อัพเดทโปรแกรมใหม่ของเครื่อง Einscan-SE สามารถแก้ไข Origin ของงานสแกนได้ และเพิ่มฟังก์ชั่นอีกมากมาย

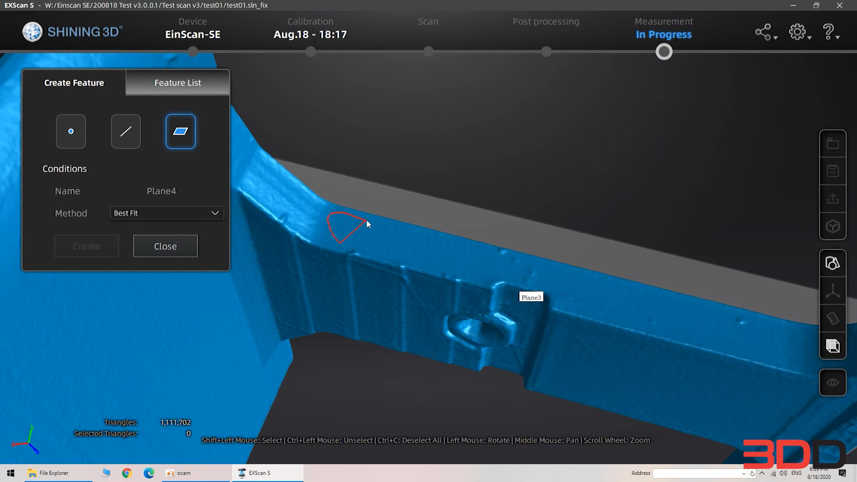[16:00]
อันนี้เดี๋ยวเลือกเป็นทีพอยต์แล้วกันครับน่าจะง่ายกว่าถ้าเราไปวงพื้นที่แคบอาจจะวงด้านนี้นะครับ
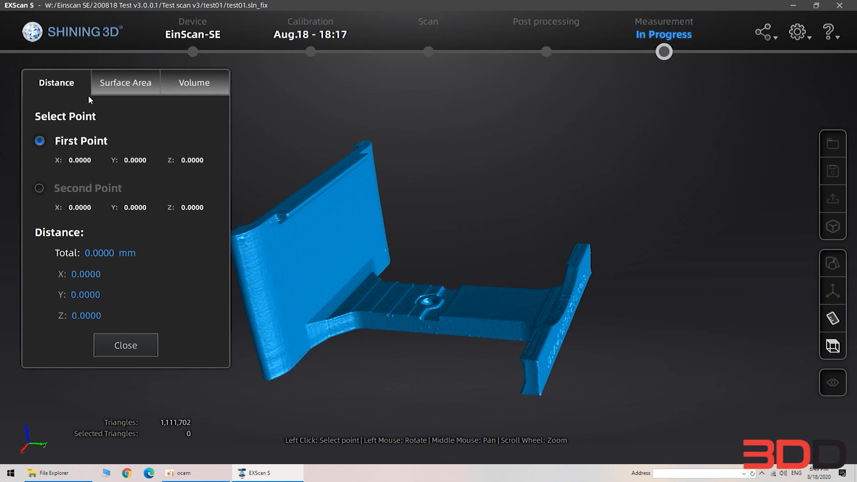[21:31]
distance นะครับเป็นตัววัดวัดก็จะเป็น2จุดครับจุด1จุด2นะครับ point 1 point 2แต่เข้าไปนะครับแล้วการวัดระยะด้วยแล้วก็แต่งนะครับก็จะโชว์ distance มาให้นะครับอยู่ที่24นะครับ
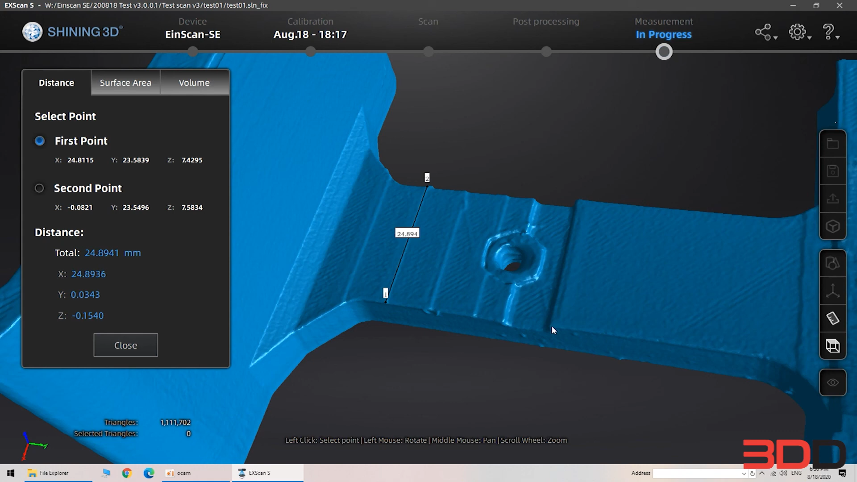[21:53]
24.8941 นะครับเป็นตัวนิยม4.1แล้วก็อันที่2จะมีเครื่องมือตัวนี้ให้เล่นครับเป็น surface area ครับเราต้องเลือกวง surface ที่เราต้องการวัดนะครับพื้นที่นะครับพื้นผิวนะครับแล้ว
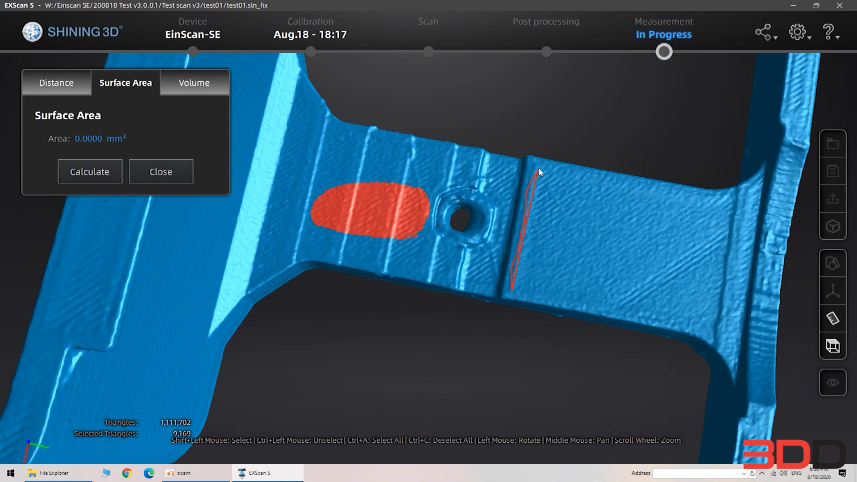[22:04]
ก็มีพื้นผิวเท่าไหร
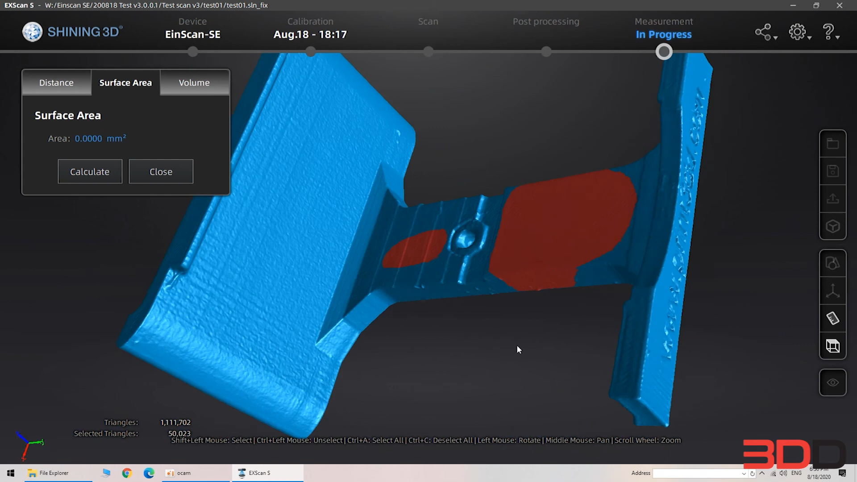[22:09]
่ก็ต่อมาเดี๋ยวมาดูพื้นวอลลุ่มครับวอลลุ่มคือจะเป็นรูปแบบบล็อกนะครับก็คือกรอบสี่เหลี่ยมของสัญญาณนั่นเองครับแกนวายเป็นกรอบรอบสัญญาณ